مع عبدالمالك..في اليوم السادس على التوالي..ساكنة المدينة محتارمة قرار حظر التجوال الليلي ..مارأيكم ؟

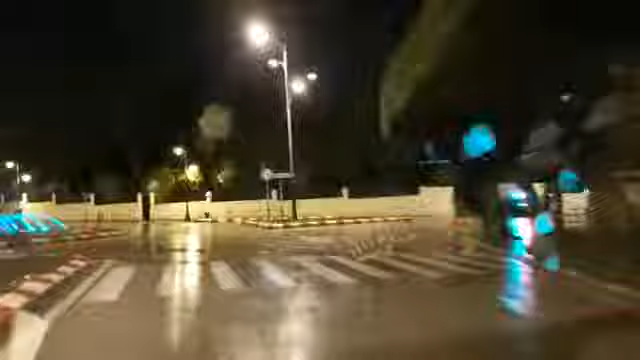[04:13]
دعنا مشاهدين الكرام في اليوم السادس من بداية حضرة تجوال الليلة وفي سكون ليل طنجة في هذا الليل في سكون الليل البارد بعد توقف التساقطات المطرية
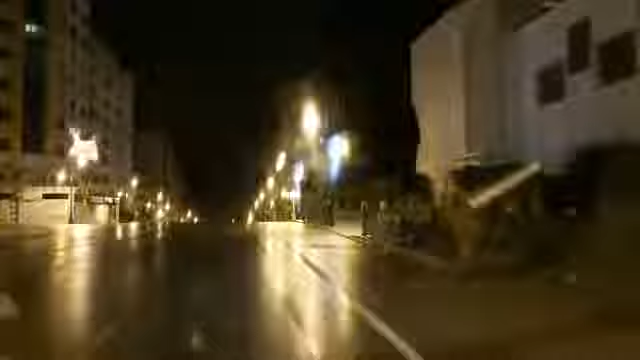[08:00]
محترمة لحضر التجوال الليلي ونحن الآن في شارع بلجيقة مرورا بشارع حلال بن عبد الله في اتجاع انقطيغط
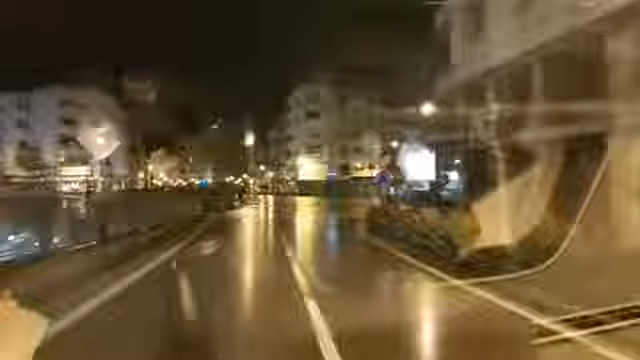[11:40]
تتابعون معنا مشاهدين الكرام حتى سيارات الأجرى مركونا قبل الساعة التاسعة ليلا